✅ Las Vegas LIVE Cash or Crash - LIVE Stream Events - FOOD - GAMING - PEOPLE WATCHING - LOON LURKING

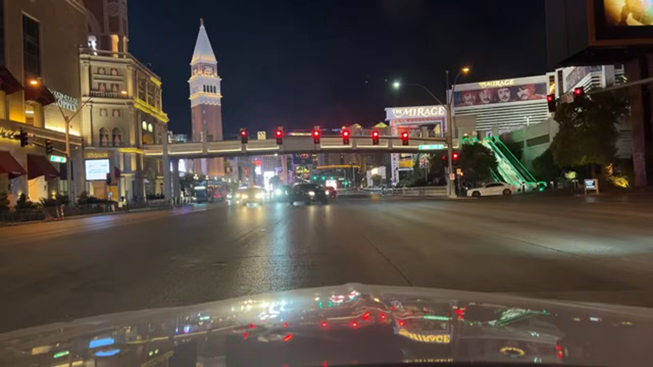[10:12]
It's that time of year I can roll my windows down and talk to people again and not be weird. Other people are gonna have their windows down too. It's gonna be fun. John Boy. Bradley, this is Fremont Street. Exactly, I'm glad you noticed that. I'm trying to fake you out with that whole thing about the strip. Got a bullhorn, but you know, we're trying to be good neighbors tonight. Can you put a pumpkin on the gallon? Now you do it. Maybe.
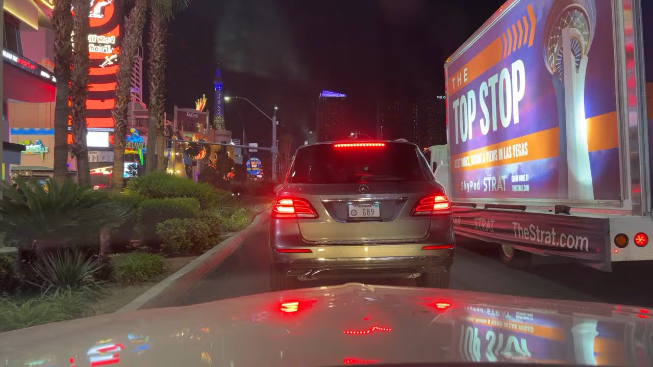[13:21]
I'm on fire. There we go. We got the Popo. See the Strat? Cool. It's the one with the blue on it there, and it's got the big thing next to it. Yeah. Argus, how you doing? Mary, what's up? Stop killing flamingos.
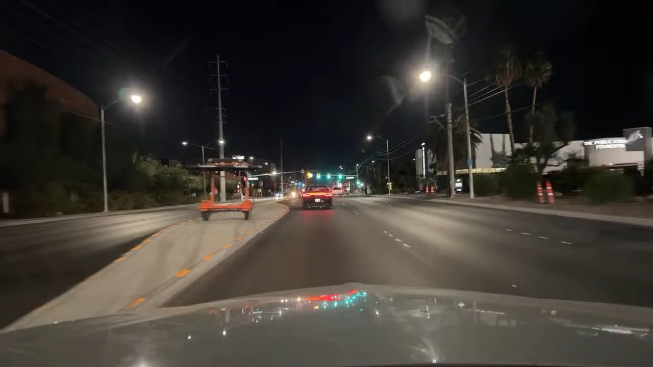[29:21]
There we go. Should we follow him? No, we're not going to follow him. Stop the road rage. They're right behind them. They got their brights on. Road rage. There goes the motorcycle running the light. There goes the car running the light. Oh, you guys can't see it because you're behind me. Dang. People need to chill. You don't see me yelling at other cars.
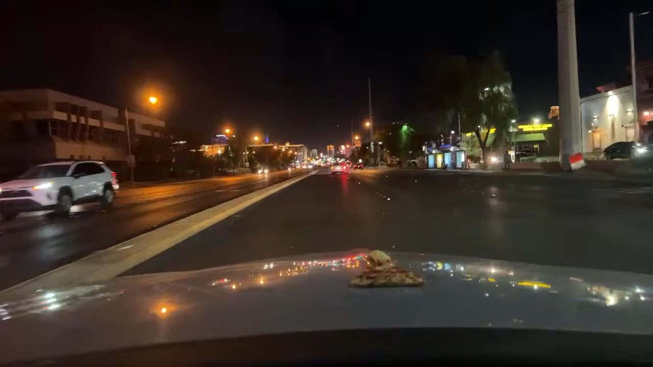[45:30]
All right, we're up to 35. 40, gonna try to make this light with 45 miles per hour. 43, 44. We're at 45, cruising at 45, a new speed record. Pizza and breadstick holding strong. We're gonna keep going. If we get this light, we're gonna keep it going. Pizza and breadstick, doing well.
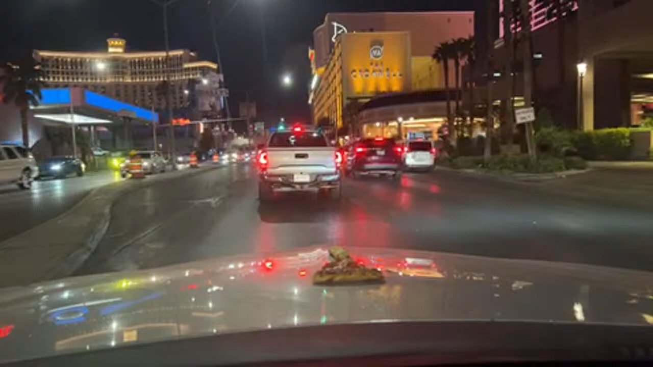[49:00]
Here we go, almost there. A couple more lights, we're ready to open this baby up. You sorted by Kokomo? Pizza, $3 a slice. All right, here we go.
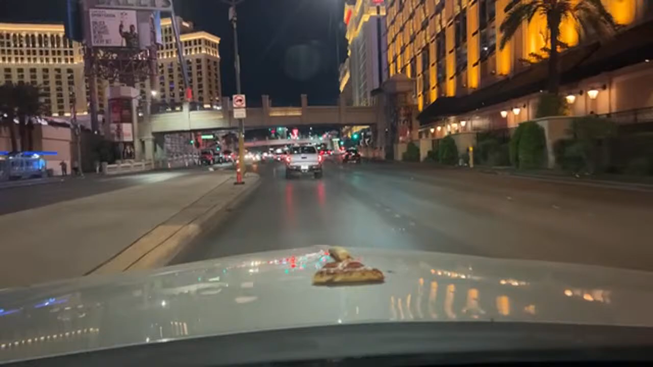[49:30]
We're on. We're going to make it through this light here. We're good to go. Oh, stopped by the yellow. (laughs) 30 minutes from Kokomo. Be safe. That pepperoni on your hood, it's not for mine. All my pepperonis accounted for. All right, got the cowboy hat on.
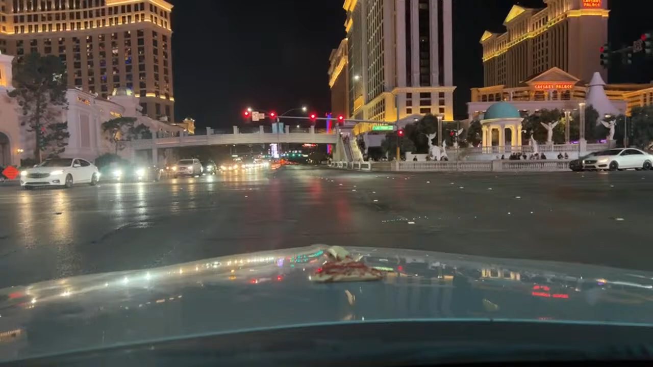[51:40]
Ron, you can be my agent. Let's get that Little Caesars booking underway. Here we go. Moments away from opening it up on the freeway. You're driving southbound on Interstate 15. Make sure you have plenty of windshield wiper fluid.
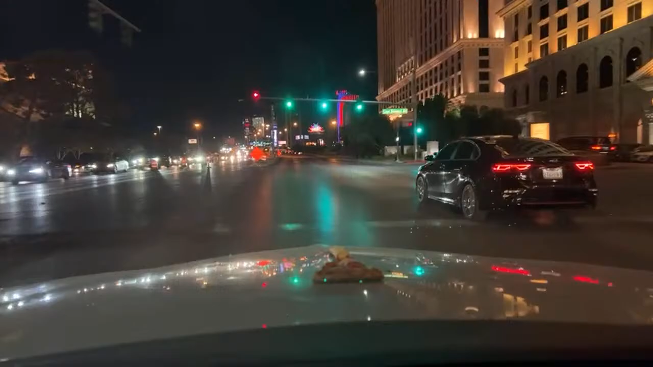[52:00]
Oh good, a red light. What a break. What is all this traffic? My goodness. They're all coming to the strip. Frozen pizza for the barbecue, yes. It's the best way.
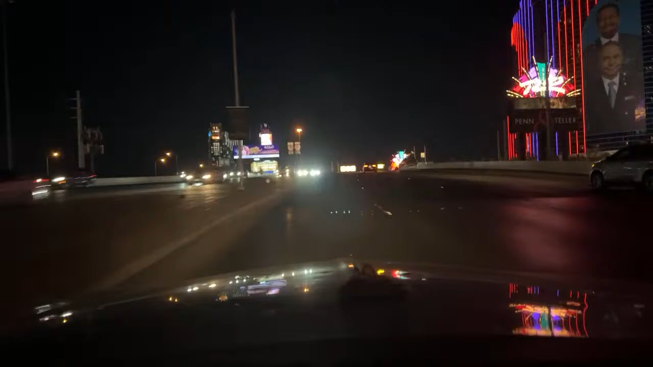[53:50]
We're 50 miles an hour now. 5-0 is the new land speed record. Slowing down. Here we go. Yep, U-turn time. You can do it, we can do it. Loon Turns, brought to you by Little Caesars Pizza and Breadsticks.
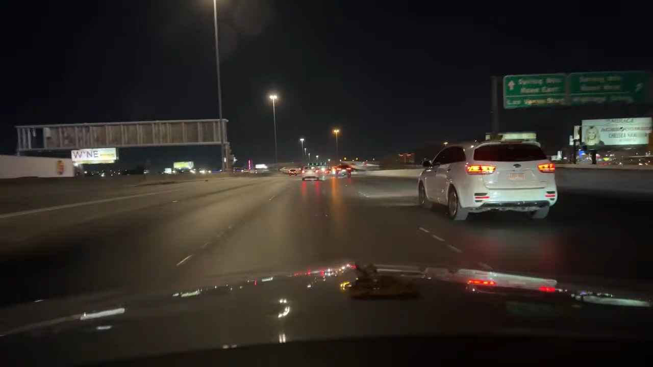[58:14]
65 miles per hour, folks, 65. 70 miles per hour on the pizza and the breadstick.
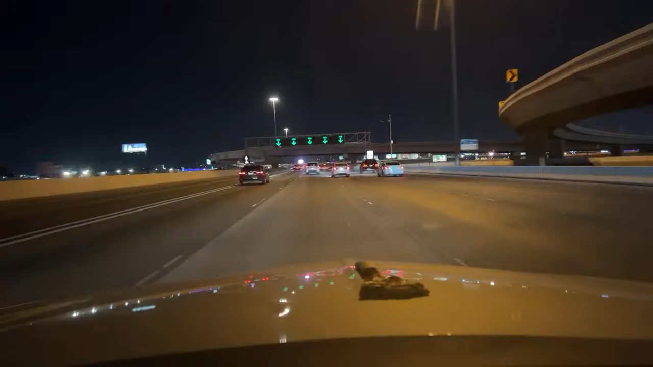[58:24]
A new world record, 70, right there. Just slow it down for safety now. Slowing it down for safety. Holy cow. Amazing. Now, distance.
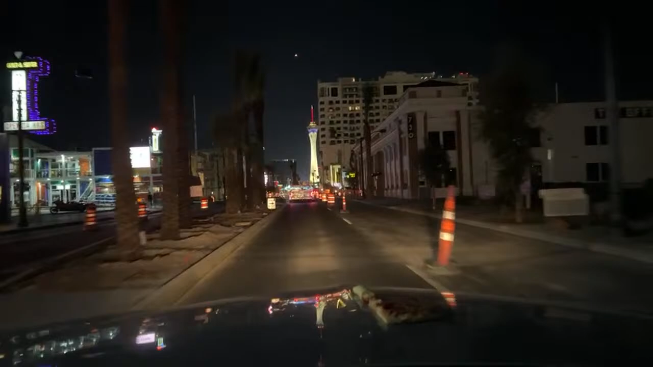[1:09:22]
Want to get married to drive through Elvis Wedding Chapel? Hey, they're everywhere here. And the funny part about all that, not a mention of the pizza on the hood. That was just normal. Memphis barbecue in front of it. Oh, good job, my man. Damn.
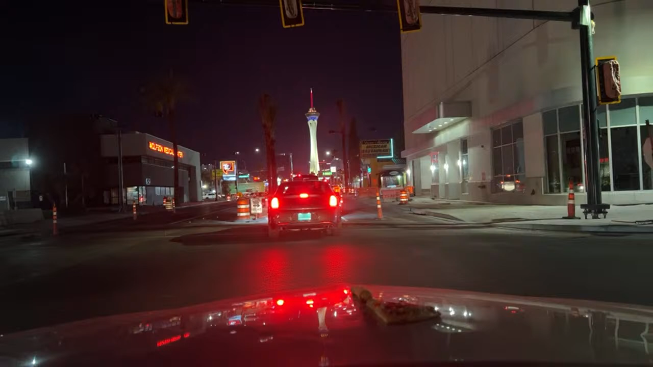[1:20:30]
That's the new Seattle-themed casino. Go ahead. You go ahead. Go ahead. You go ahead.
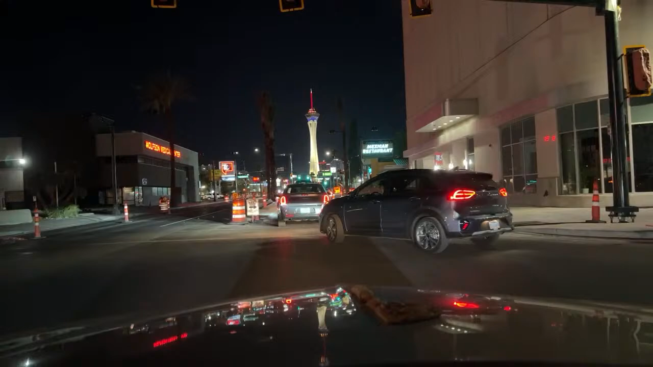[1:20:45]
He's trying to be neighborly and all.
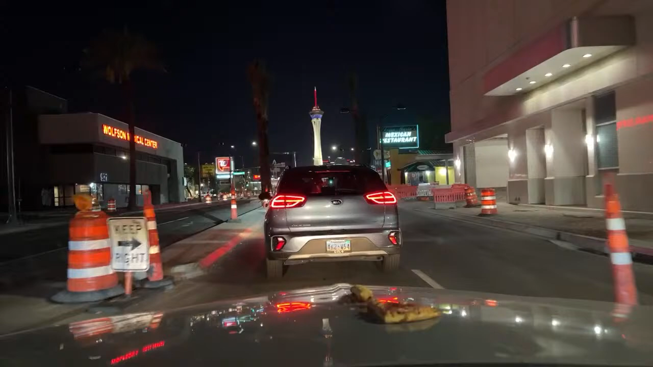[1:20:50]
You better make this lighter. I'm going to honk at you.
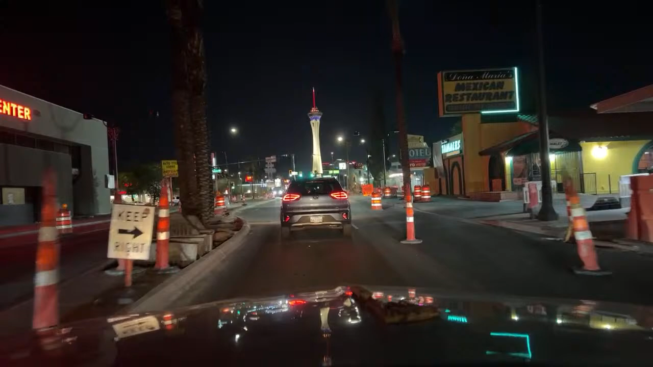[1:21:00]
Vegas Cajun hood chicken breast and thigh special. Has to be Cajun, yes. The extra spices and flavors. Oh, make it through the light. There we go. I got an outhouse over here. This place is rocking.
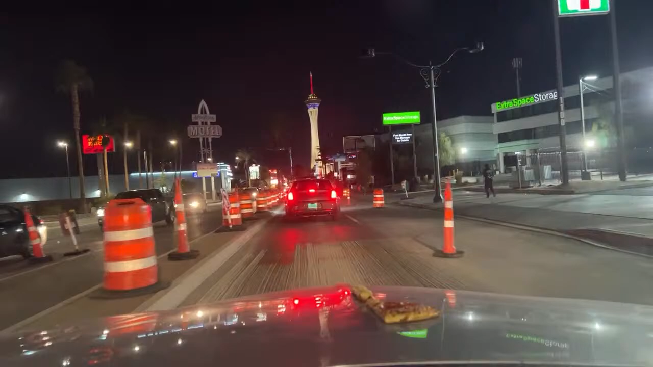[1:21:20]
More wedding chapels over here. That's not a safe 7-Eleven, so I've heard, allegedly. Like, don't go there, allegedly. It's not safe.
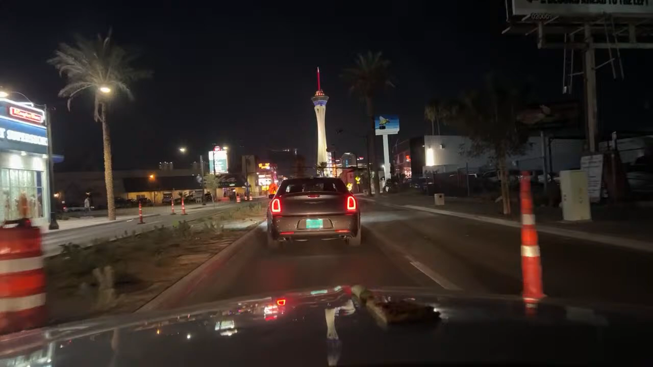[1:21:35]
One person once said is their opinion. Oh. Appreciate y'all being here. 359 folks, only 193 likes.
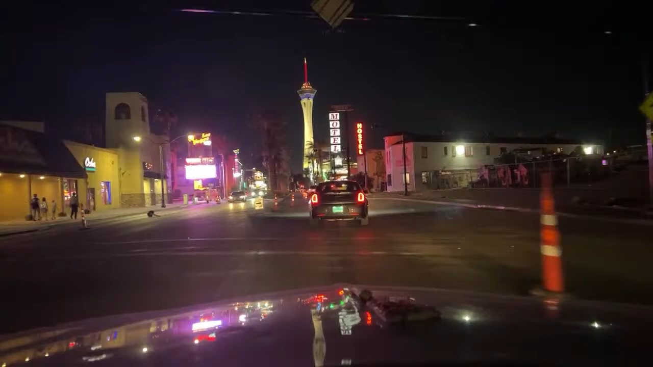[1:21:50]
Maybe the hood pizza wasn't a great idea if that's all the likes I get. Now, this part of Vegas, they got a lot of stuff torn down here as they're trying to rebuild it. This is where all the hookers allegedly used to work. Hi, how are you? Welcome. Thanks for coming to Vegas. They were waving. I just wanted to help out.